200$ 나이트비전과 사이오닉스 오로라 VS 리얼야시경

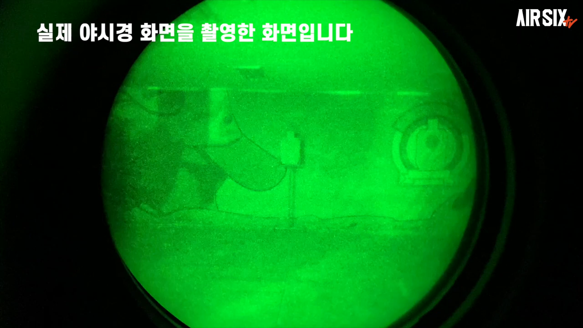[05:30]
타겟 잘 보여요? 타겟 완전 잘 보여요. 아 뭐라고 써있는데?